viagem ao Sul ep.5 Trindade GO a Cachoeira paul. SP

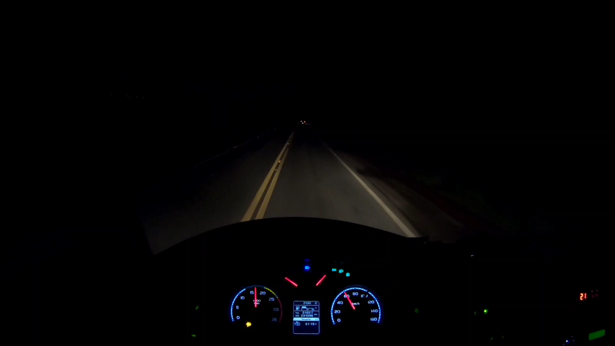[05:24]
E aí, galerinha, estamos saindo aqui de Trindade, vamos 8 até Aparecida do Goiás, beleza? Seguindo aqui, são 9:30 da noite. Assumi aqui o volante e vamos que vamos. A noite é uma criança, tapetão preto aí pela frente.
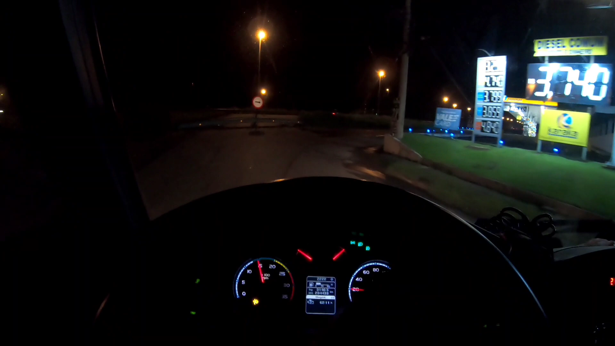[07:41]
Que recebe aí, olha aí as plaquinhas aí. Mais pra frente, tá ali. Certo? Certo. Vou dar um puxo aqui, galera, pra baixo C.
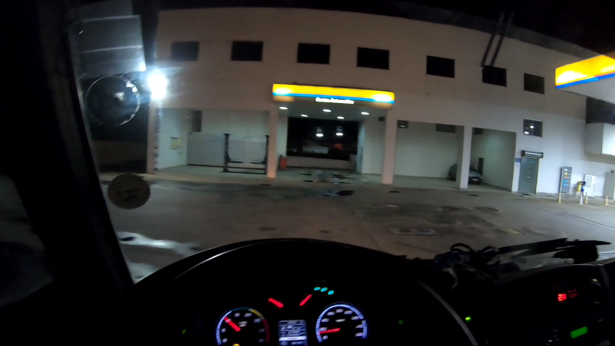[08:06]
Daqui a pouquinho a gente volta. Agora sim, pessoal, é a BR-153. Seguir aqui até passar o estado de Minas Gerais, lá na BR-365, pegar a esquerda sentido Uberlândia e Uberaba, beleza?
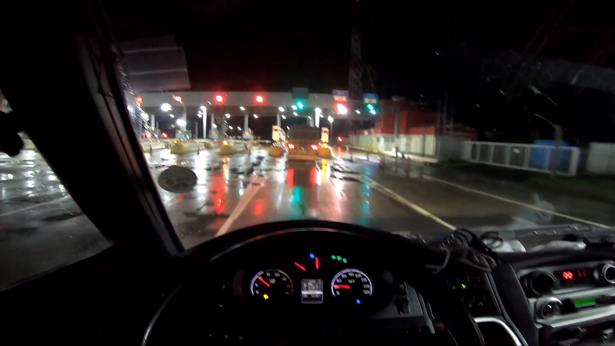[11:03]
do episódio. Eu ia tentar chegar lá na divisa de Minas Gerais com Goiás, beleza? Mas não vai dar. Já é aí 5 para meia-noite.